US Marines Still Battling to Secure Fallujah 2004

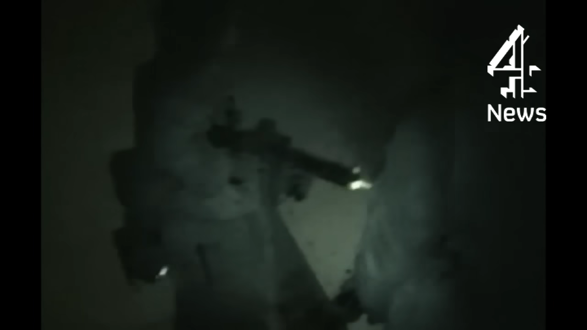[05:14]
In the wreckage of the houses along the street near the mosque, they find the bodies of 21 fighters.
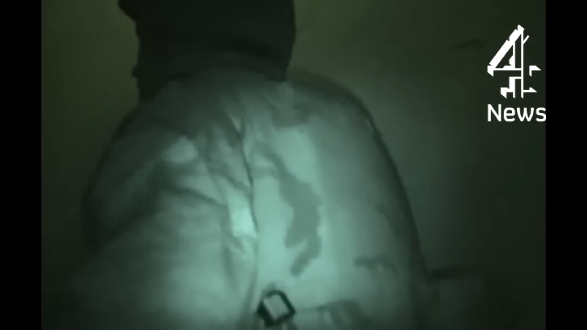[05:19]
According to their documents, these five came from the neighboring town of Ramadi.
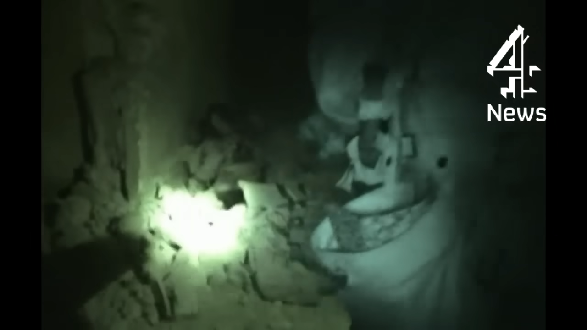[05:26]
Terrorists to the Americans, martyrs to those who support their cause.